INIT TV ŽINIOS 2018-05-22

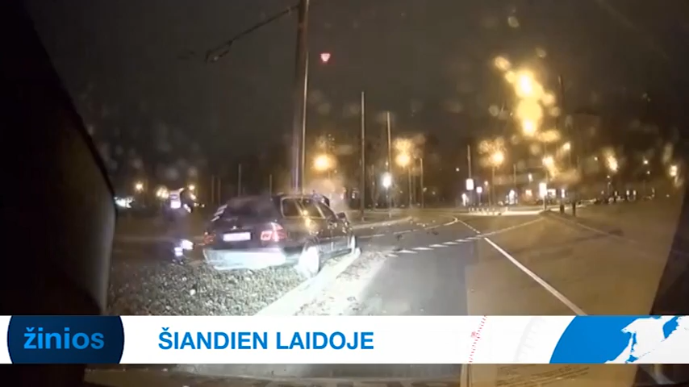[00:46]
Trijų žmonių gyvybės nusinešusioje BMW avarijoje paskelbtos ekspertų išvados.
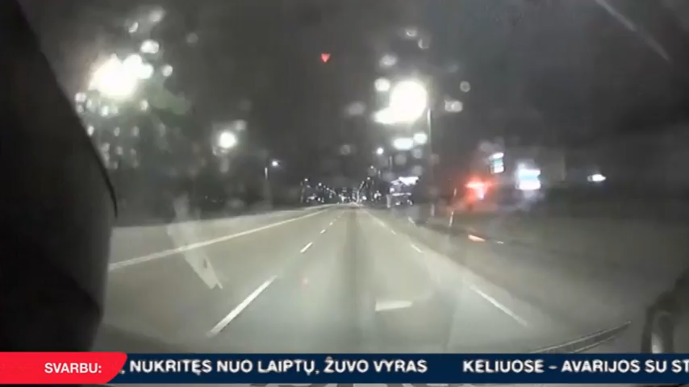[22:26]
Pražūtingą avarijai vyko Kaune sausio 31-ąją. BMW vairuotojas nepakluso pareigūnų reikalavimui sustoti ir padidinės greitį nuvažiavo.